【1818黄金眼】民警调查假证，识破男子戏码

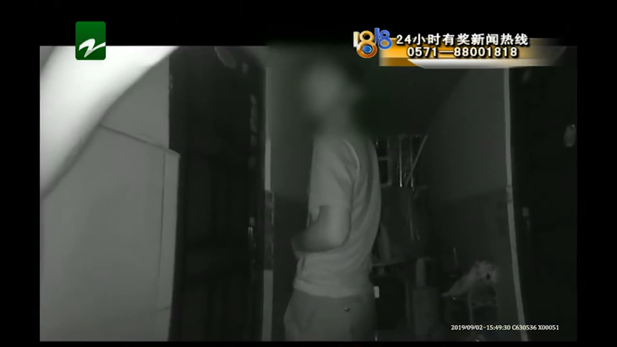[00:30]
开门的是一名女子 民警进门发现 房间里有一名男子正在电脑桌前打印证件